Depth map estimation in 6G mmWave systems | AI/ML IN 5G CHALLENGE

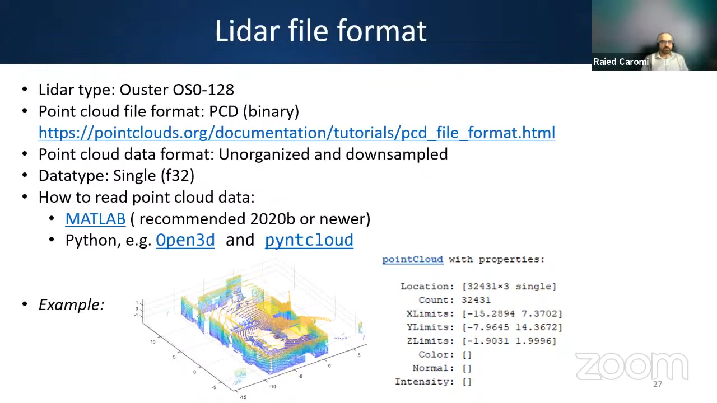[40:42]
This is Open3D, a very good library to read and process point cloud data. And another library I show also here. Next slide. Next slide, please. Sorry, yeah. Okay, so the images